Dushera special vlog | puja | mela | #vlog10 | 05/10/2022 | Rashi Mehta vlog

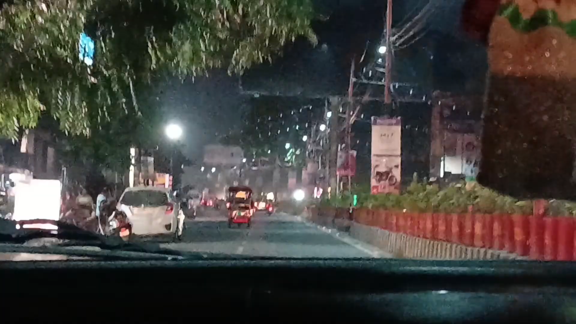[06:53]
और फिर हम बस हम घर जा रहे थे, देखिए फ्रेंड्स ये घर जाते हुए रास्ता है।